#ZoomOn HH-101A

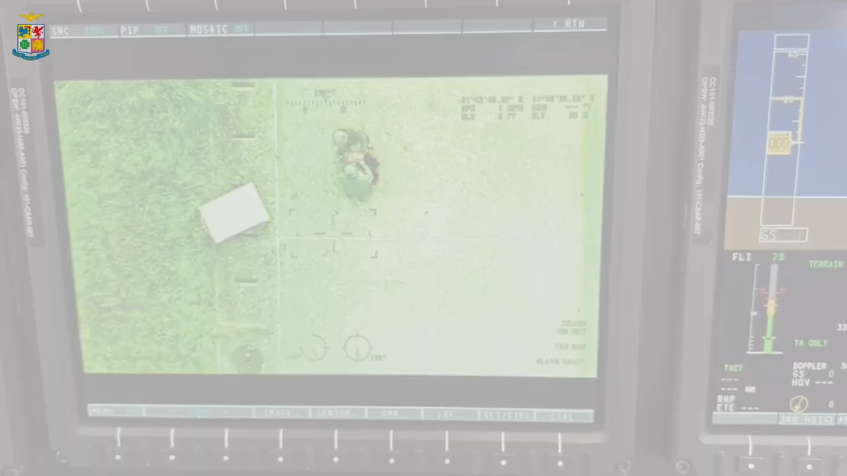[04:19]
L'Helicopter Terrain Avoidance Warning System, che visualizza i rilievi e gli ostacoli nel display all'interno dell'abitacolo.
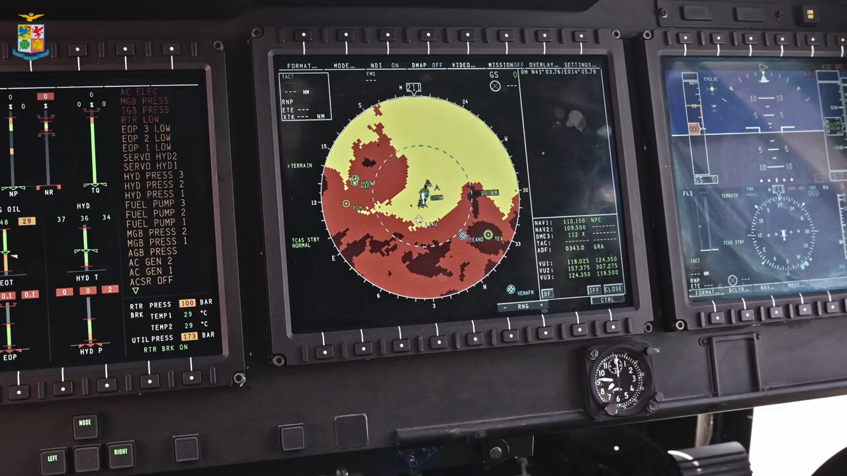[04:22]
Il radar, per mappare il terreno e scrutare dentro le nubi.
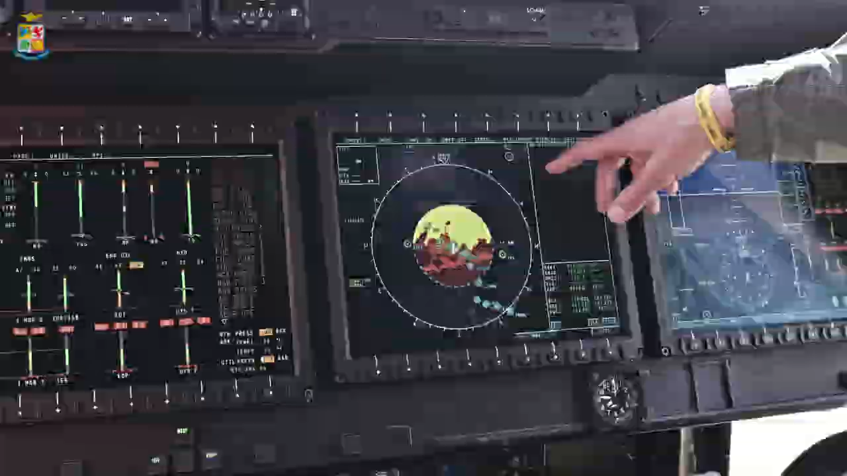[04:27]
L'Obstacle Warning System, che proietta frontalmente un cono laser in grado di
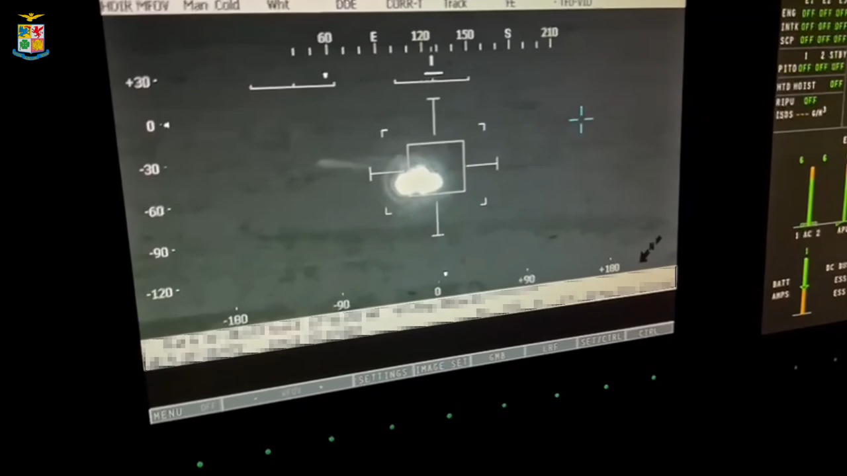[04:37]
Ed il Forward Looking Infrared, o FLIR, che consente di vedere oggetti di piccole dimensioni anche a chilometri di distanza,
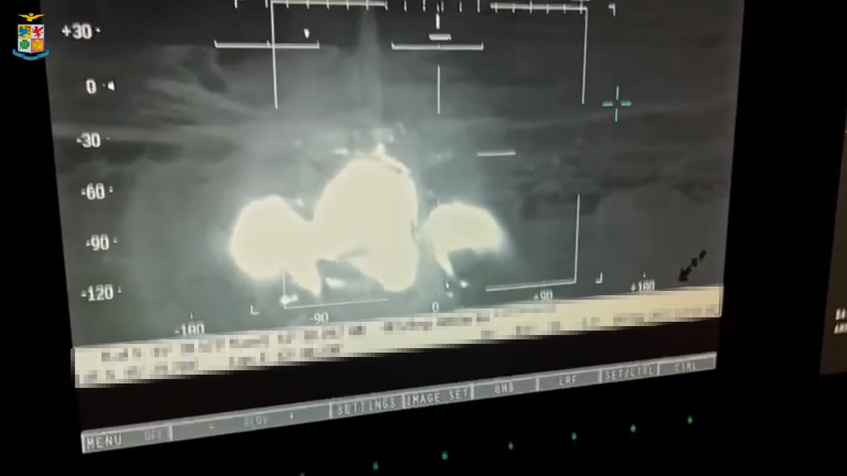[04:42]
in ogni direzione, sia nello spettro del visibile che dell'infrarosso.
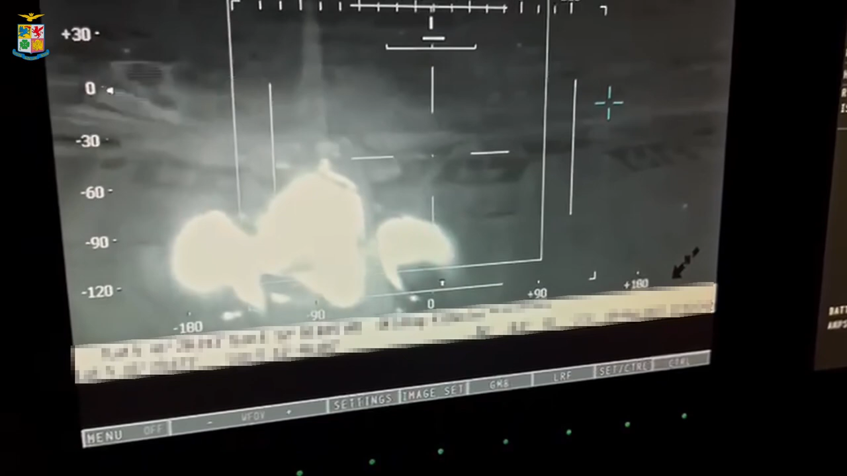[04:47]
L'elicottero inoltre è pienamente compatibile con i sistemi di tipo Night Vision Googles,
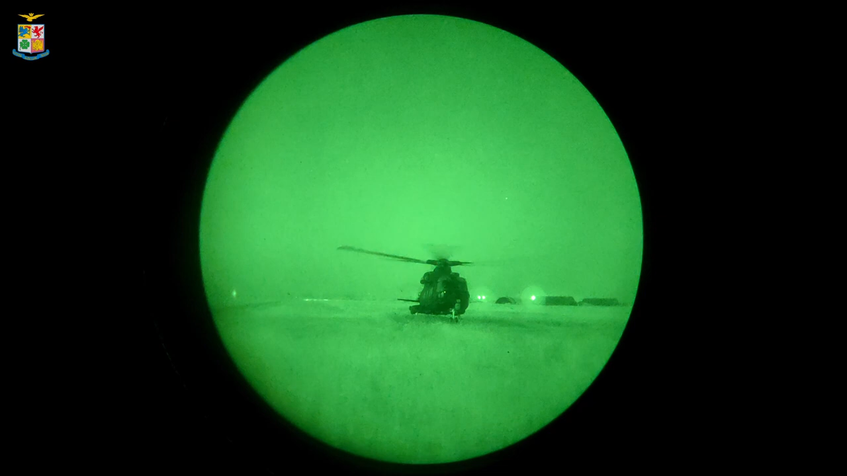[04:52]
visori che amplificano la radiazione luminosa notturna, consentendo all'equipaggio di vedere anche nell'oscurità.